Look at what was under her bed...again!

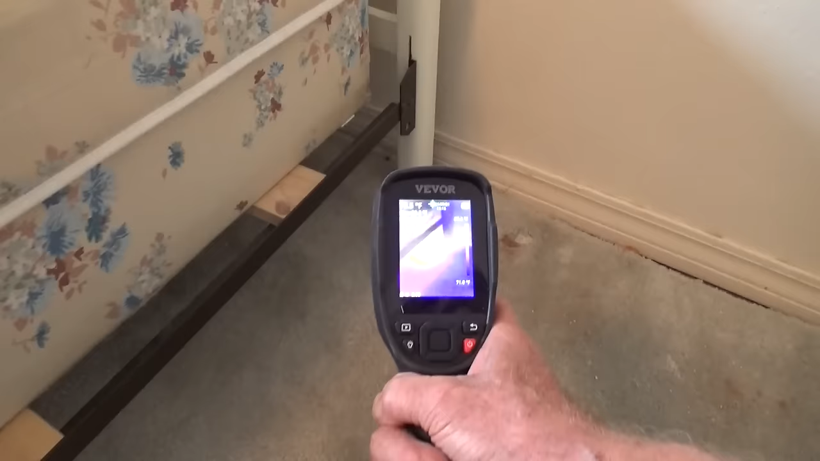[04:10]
Look at underneath the leg of the bed, the glow right there, and then along the edge of the wall.
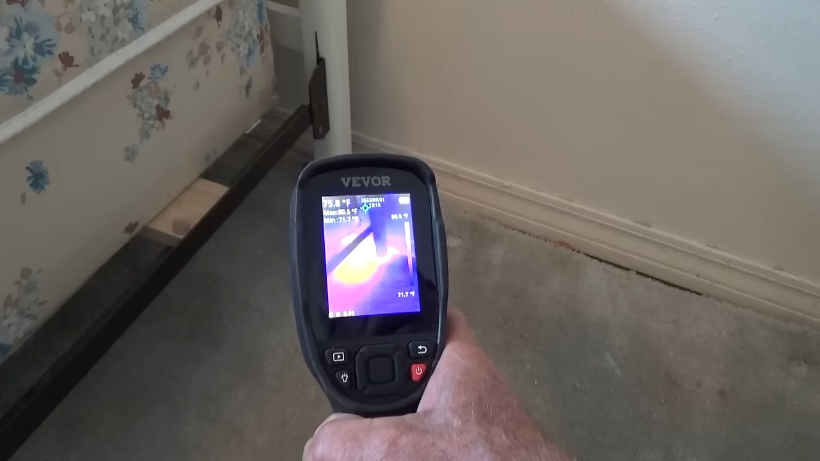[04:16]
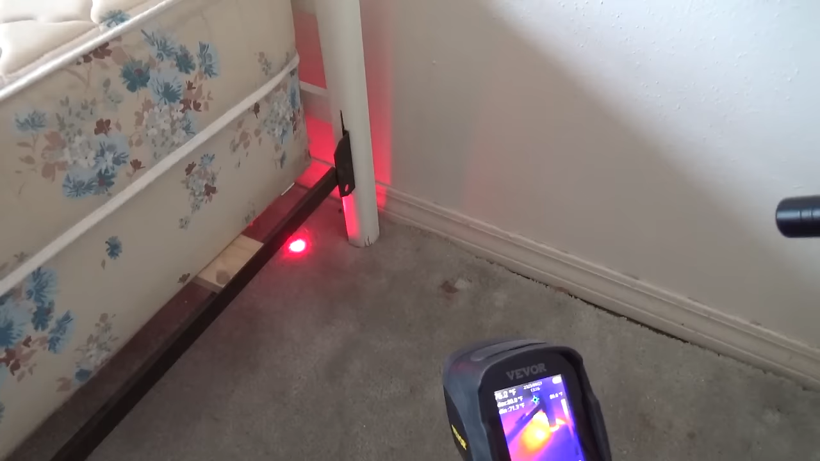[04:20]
The hive itself goes all the way back to right here. Now, it doesn't mean that there's comb
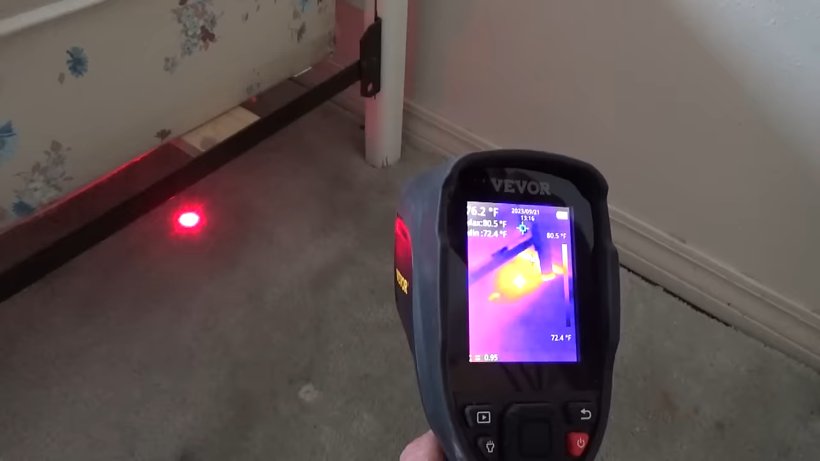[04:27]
On screen: scale top 80.5°F, scale bottom 72.4°F
further back this way, but for sure we got bees from here to right there.
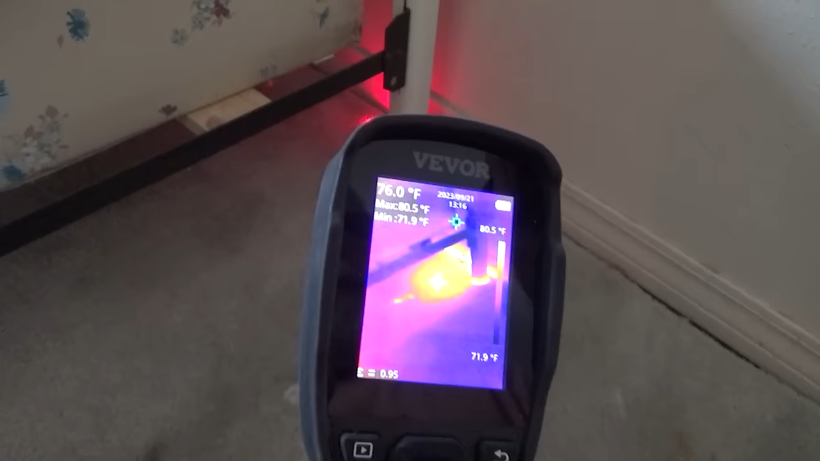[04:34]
On screen: spot 76.0°F, max 80.5°F, min 71.9°F, scale top 80.5°F, scale bottom 71.9°F
All right, we're gonna move all the bed, pull back the carpet, and show you these bees.
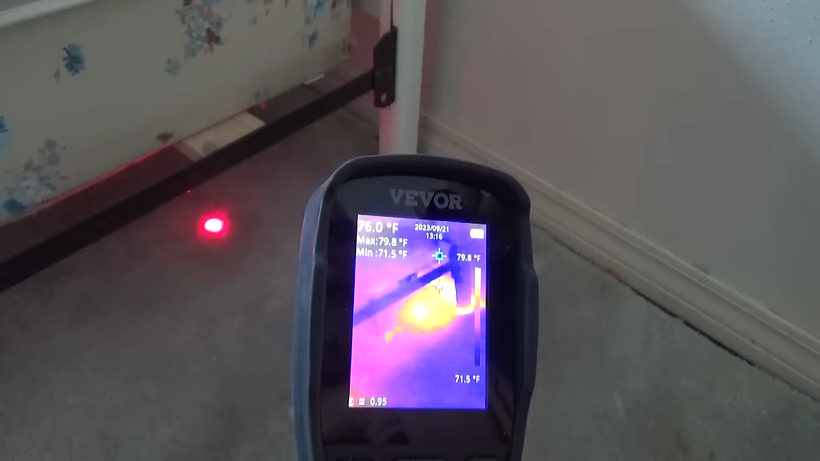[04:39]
On screen: spot 76.0°F, max 79.8°F, min 71.5°F, scale top 79.8°F, scale bottom 71.5°F
As you can tell, there's a 4, a 1,
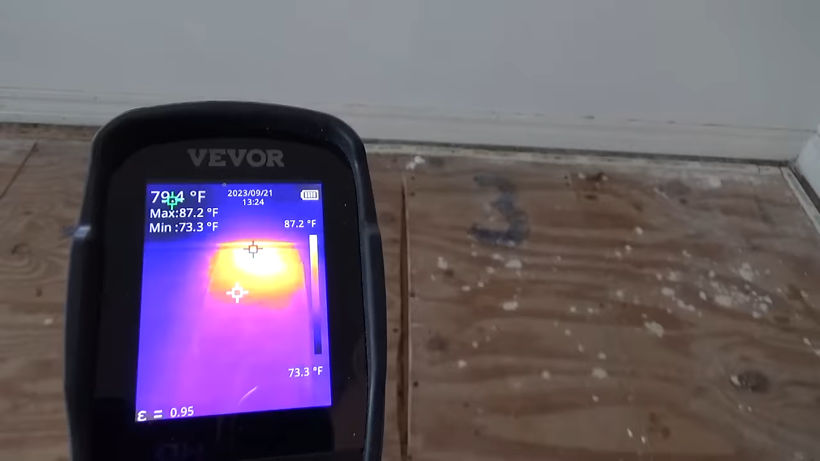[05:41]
On screen: max 87.2°F, min 73.3°F, scale top 87.2°F, scale bottom 73.3°F
And here is a little better view of what the bees look like using the thermal camera. And like I said, it doesn't appear to be a lot of bees in there, but we're still early in the year, so that colony is growing.